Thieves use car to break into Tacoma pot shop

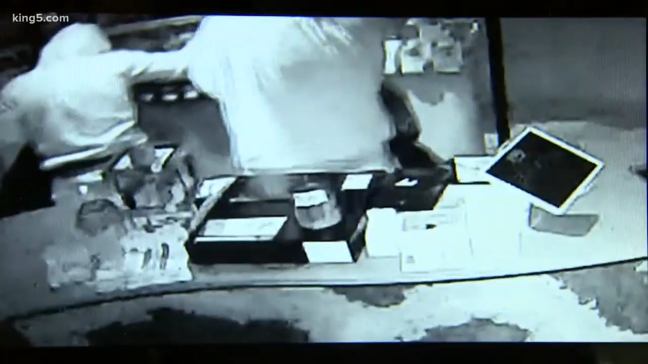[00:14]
Didn't touch the register right here. Didn't really touch anything else except just everything that was right up here. The store got it all on camera but says they can't make out any faces or a license plate on the car. They believe the losses to be about a couple hundred dollars of product and about a couple thousand to repair the damage.